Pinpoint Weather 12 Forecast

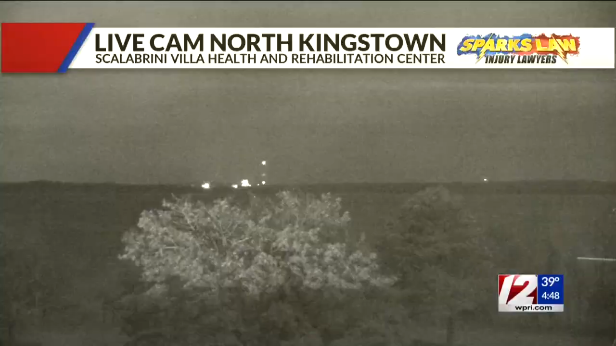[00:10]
I'm going to want a warm coat but otherwise no big trouble getting out to the polls today as we take a look at the conditions outside right now on a start off in North Kingstown we're beginning our day mostly cloudy temperatures are